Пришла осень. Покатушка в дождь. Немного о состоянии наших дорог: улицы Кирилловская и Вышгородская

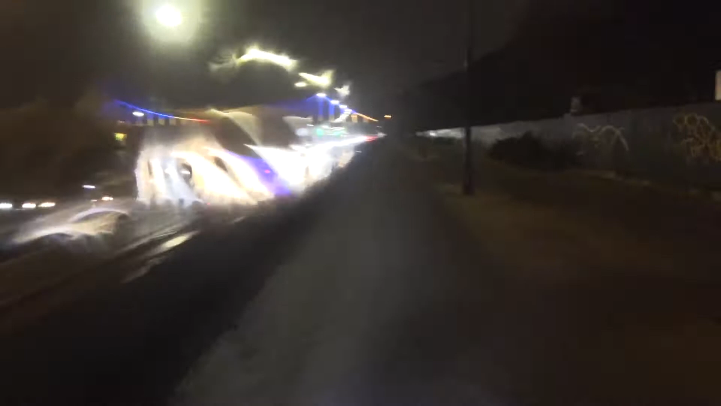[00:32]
выехал я в дождь и на моем пути дождь уже успел усилиться потом прекратится потом снова начаться честно проедешься до моста потона здравствуй 8
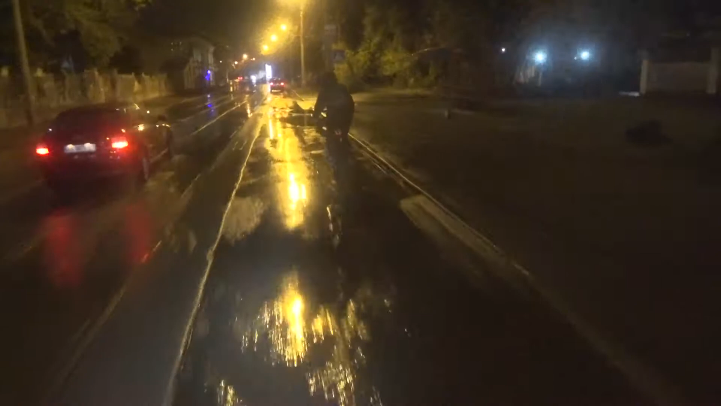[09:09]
Положную погоду тяжело даже на небольшую хромку заезжать. Вот какие у нас в Тольном Граде дороги, это, так сказать,
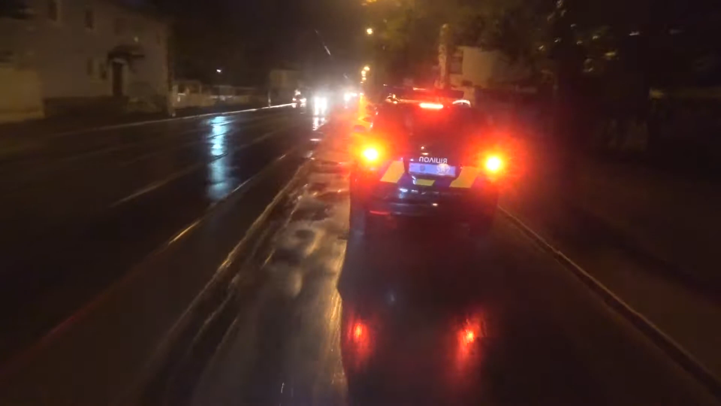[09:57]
Ну разве не анекдот, да? Эта улица идёт с Подола к стадиону Спартак.
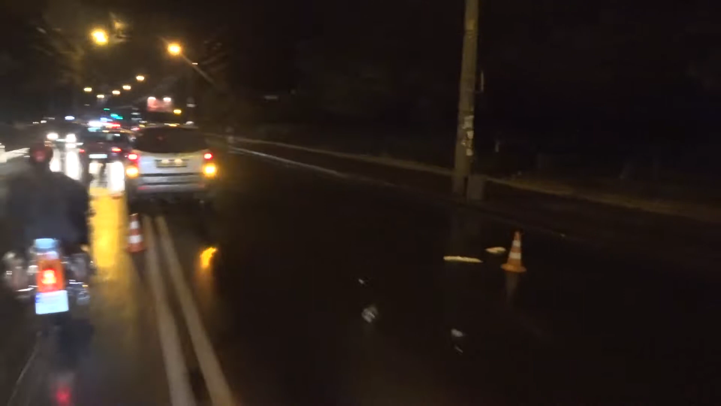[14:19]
Кого-то тут бахнули, что ли. Да? Остановка троллейбусная валяется.